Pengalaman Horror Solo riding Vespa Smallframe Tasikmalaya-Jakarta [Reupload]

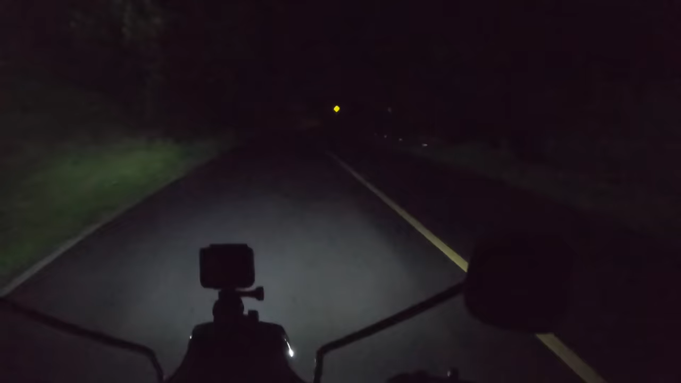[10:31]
Gue Kotel Evri itu Nyium bau kemenyan yang sangat menyengat Di daerah perhutan-hutanan gitu lah Pokoknya jalannya nikang-nikung Gelap Itu bau kemenyan yang menyengat Cuma ya udah gue nggak nganggep Itu sebagai halangan Selama kami juga lanjar jalan Nah
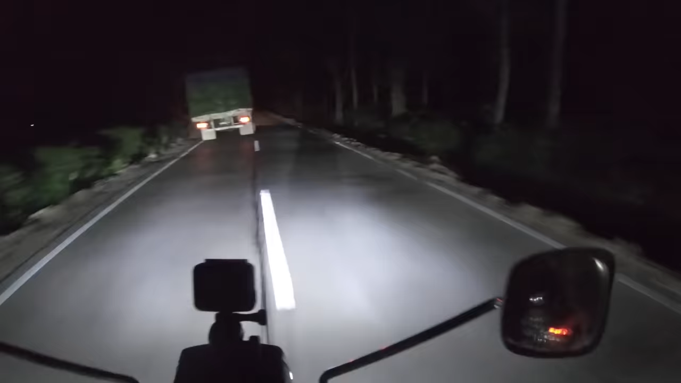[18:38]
Gue nolah ke belakang Ternyata ada truk Gue ikutin truknya Dan nggak lama kemudian Gue Sampai di Apa Gapura Dan abis itu gue liat pemukiman Gue happy banget Alhamdulillah melihat perkotaan